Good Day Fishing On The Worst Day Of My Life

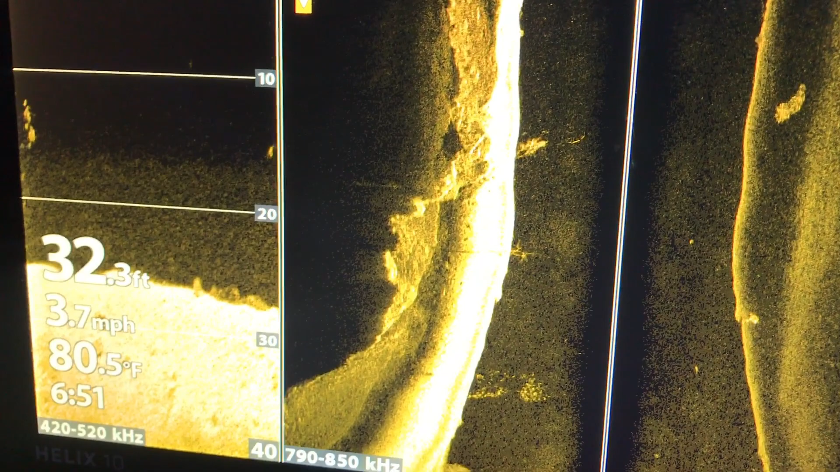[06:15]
On screen: depth 32.3 ft, water 80.5°F, speed 3.7 mph
there's a fish right there 15 foot of water
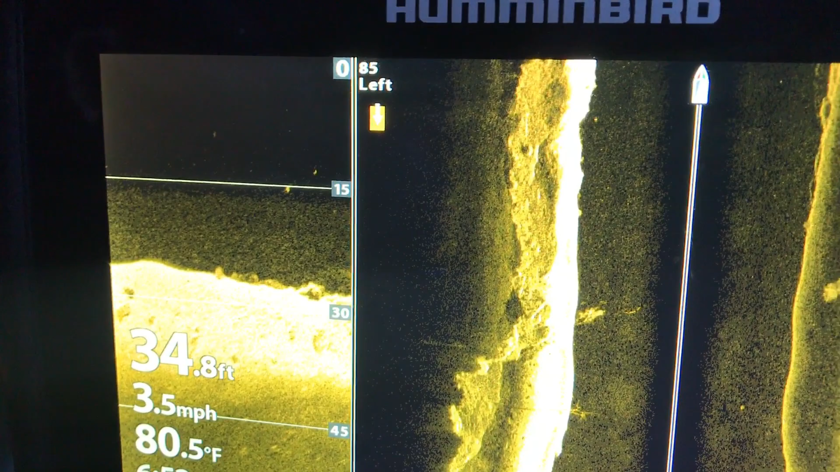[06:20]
On screen: depth 34.8 ft, water 80.5°F, speed 3.5 mph
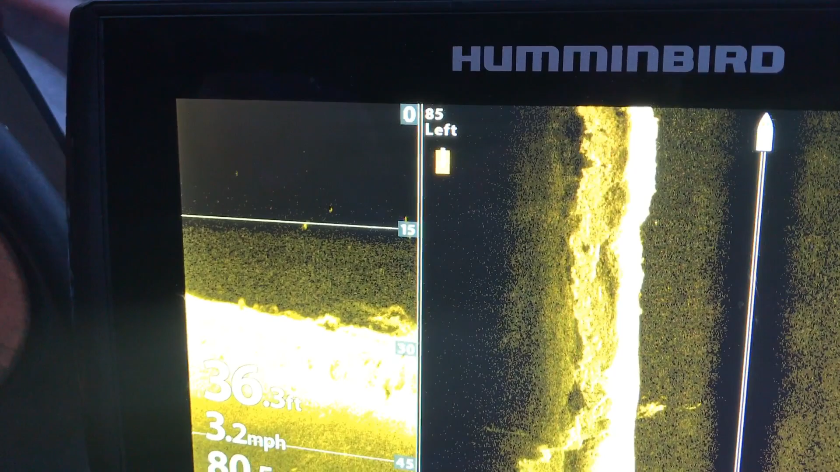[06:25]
there's a couple right there see
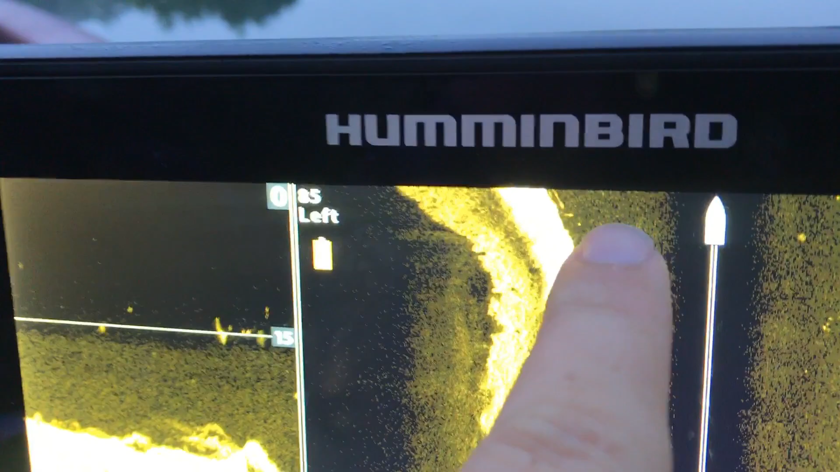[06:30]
some up here see some right here
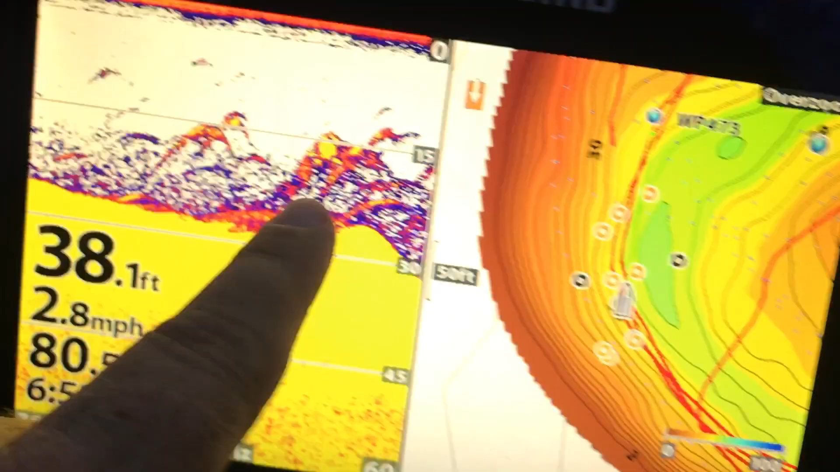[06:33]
On screen: depth 38.1 ft, speed 2.8 mph
you can see them right here all out through here
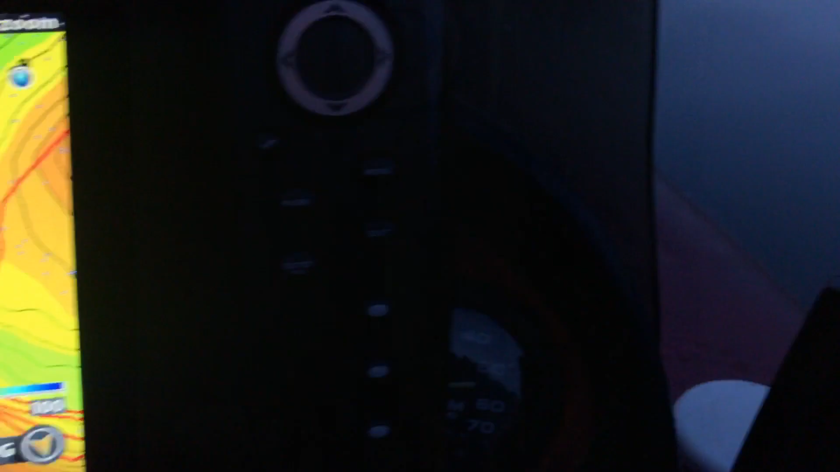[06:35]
there we go that's really what we're looking for right there
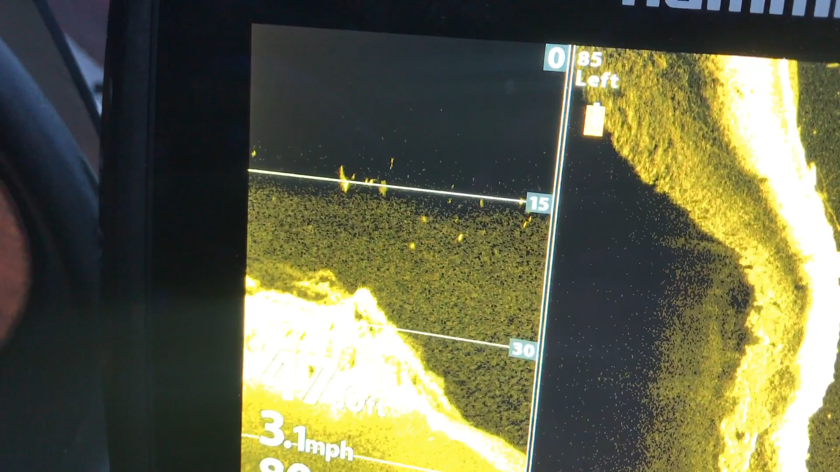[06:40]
On screen: speed 3.1 mph
we're grouped up still not as good as we'd like
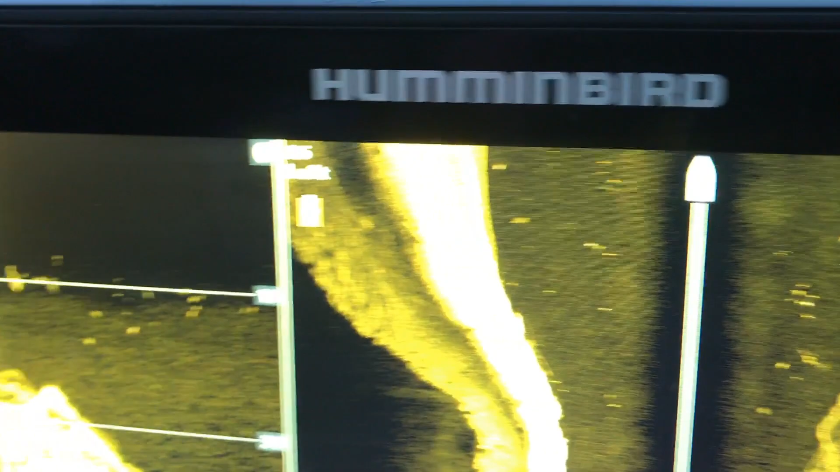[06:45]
you can see some out here we probably will start on this spot this morning
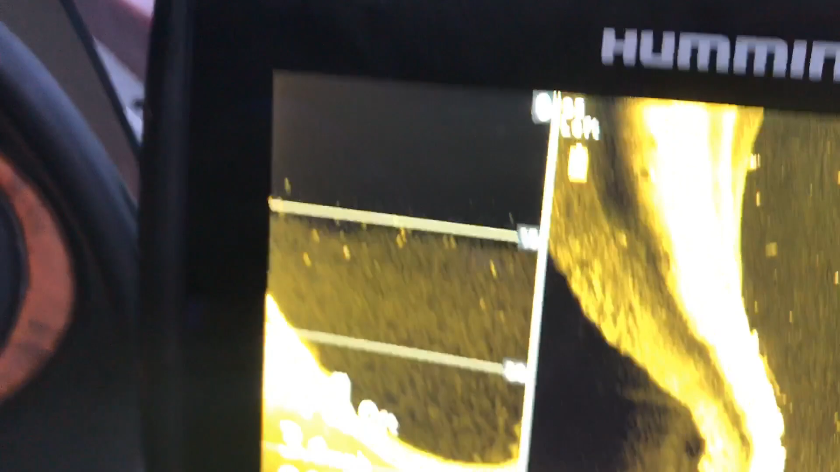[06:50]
unless of course our little cut up here is is better sometimes it'll
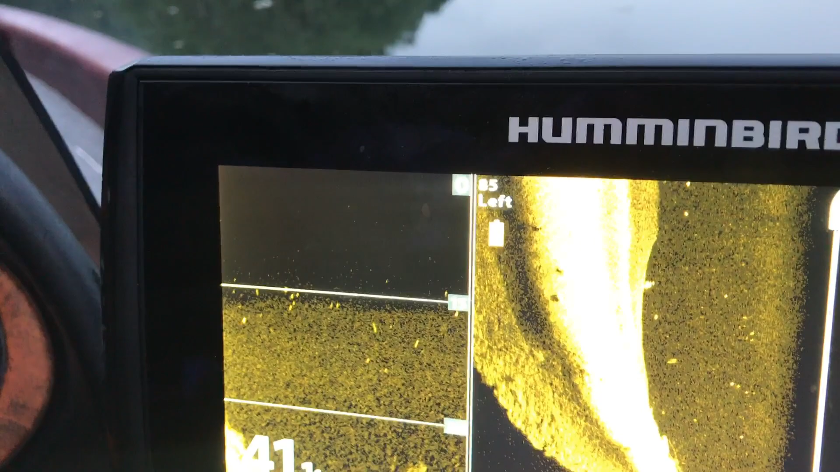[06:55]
hold some but you can see them they're they're all spread out through here they're all right at that edge i know a lot
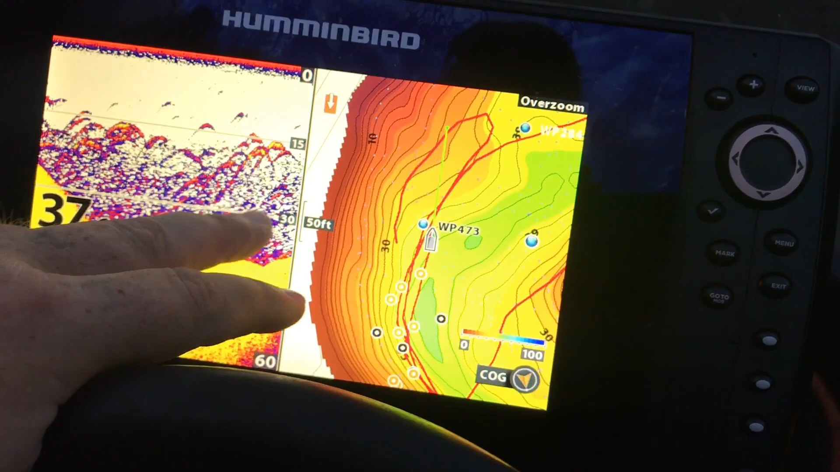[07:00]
of guys is going to say that's a that's a uh that that may be that that's
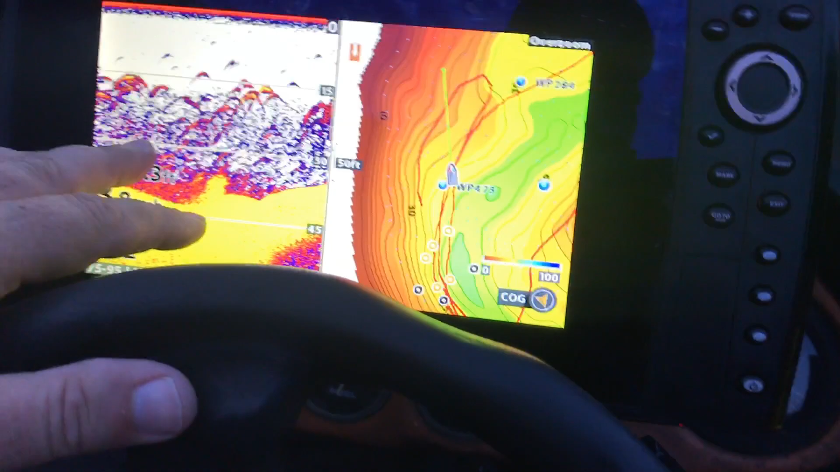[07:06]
not phytoplankton or whatever they're called now see there's some right there
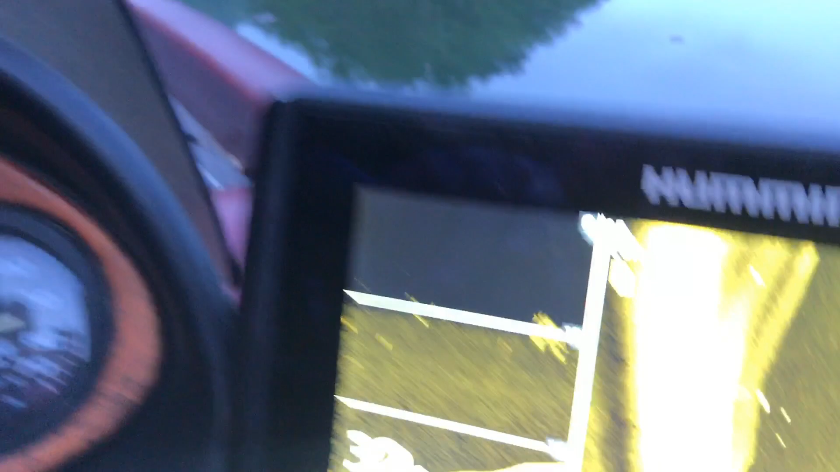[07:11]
those are probably bigger shad see those how they're bigger dots
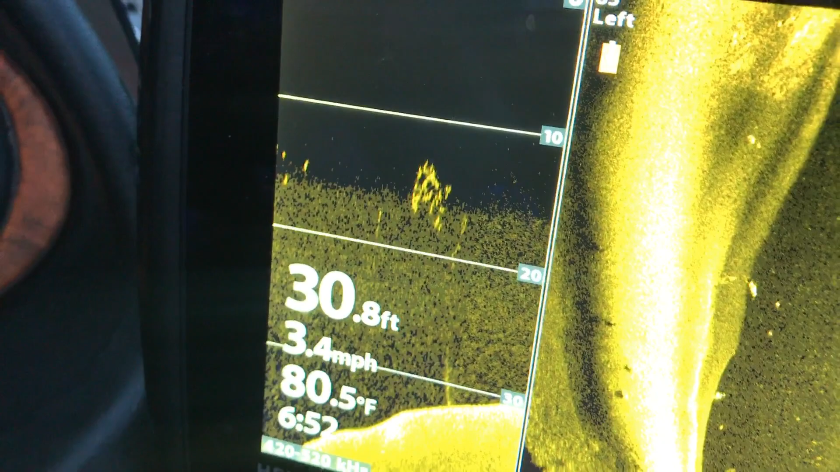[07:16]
On screen: depth 30.8 ft, water 80.5°F, speed 3.4 mph
there are gizzard shad in this lake those are probably bigger shad i know a lot of guys are going to go oh
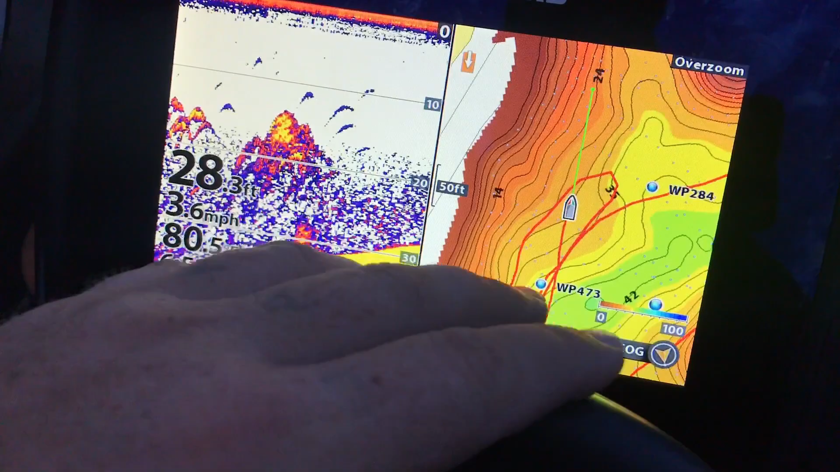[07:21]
On screen: depth 28.3 ft
that's a that's a thermocline but a thermocline will be you'll have clear underneath